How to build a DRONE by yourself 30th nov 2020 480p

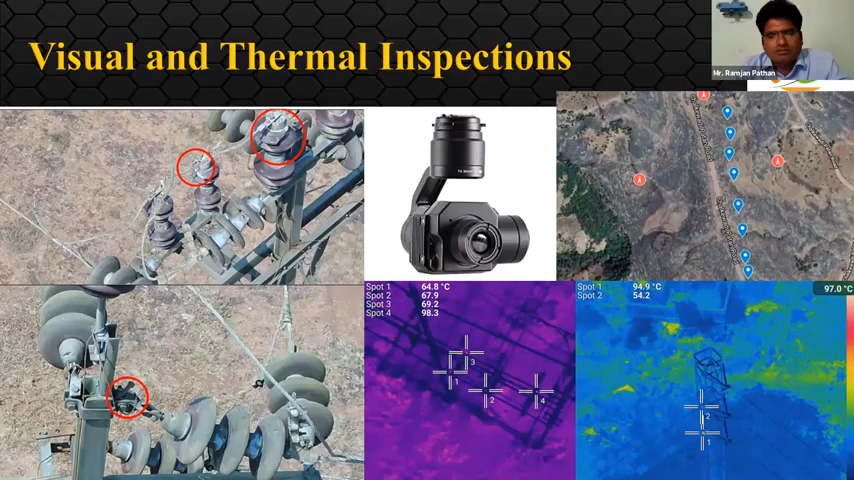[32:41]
On screen: scale top 97.0°C
the we are digitizing the old lines which are like somewhere 20 30 years ago they had installed and they also don't know where this line are going so this is what a job generally we are doing with the electric lines going further this was a 155 meter high tower inside the creek
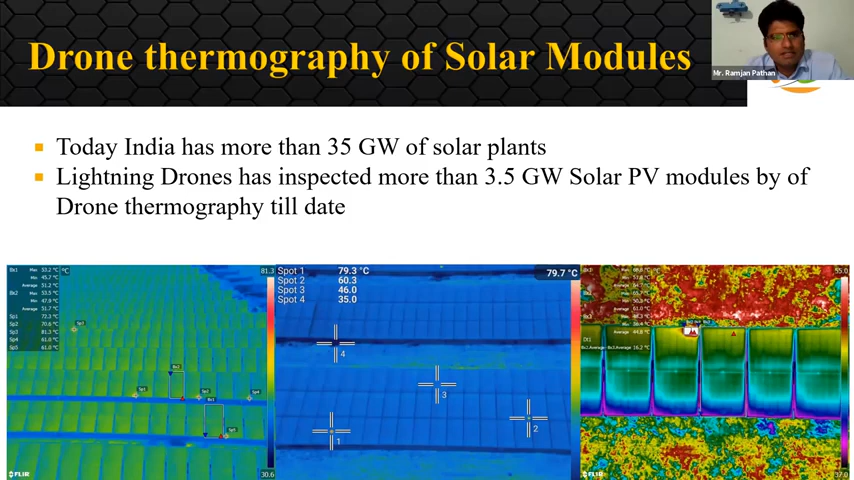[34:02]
hotspot at one which can definitely tell you that there is a problem which kind of problem our sms will find out such kind of things our teams are doing on the daily basis similarly we can find out the few more problems like broken panels and even connectors
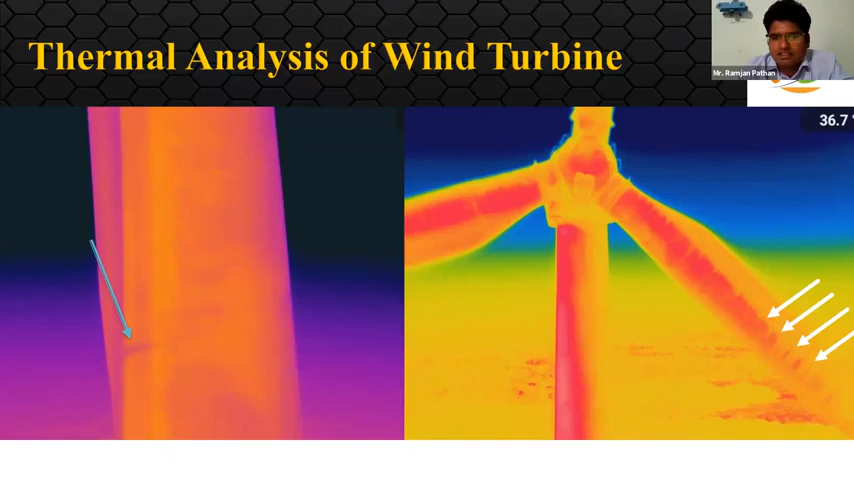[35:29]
inspection but can be seen with the thermography this is a quite good work actually has done by lightning drones and has been appreciated by the clients you can see some more inspections with gimbal has mounted on the top of drone and we can fly below the asset and then do the inspections like bridge inspections
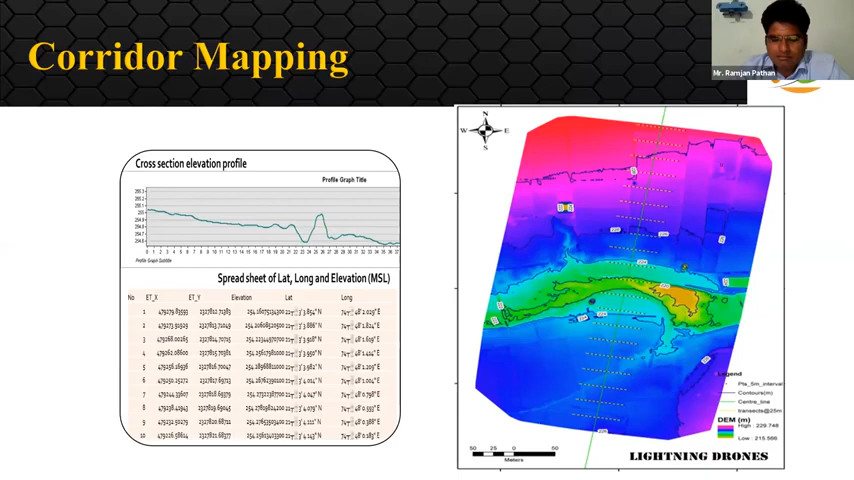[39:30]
back end and create these contours and then further uh post processing for according to the application from the client these are the several projects which we are done uh for uva mapping uh some of the gleams out of that is uh shown here on the left side uh bottom you can see uh uh we can actually find the canopy height also uh but uh it should be uh means like such requirement supposed to be posed and then only we can do we require to do some more work in this but this is done purely with